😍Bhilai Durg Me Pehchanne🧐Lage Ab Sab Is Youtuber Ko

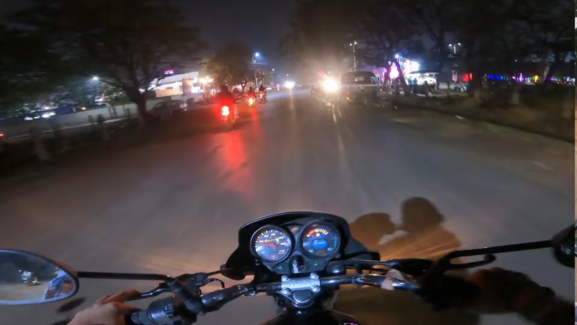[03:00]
ट्रांजिशन मतलब अभी देखो, जैसे ये दिन है ना वैसे ही ये रात और ये वापस से दिन। तो BMW चल रही है मेरे सामने, वाओ जबरदस्त यार।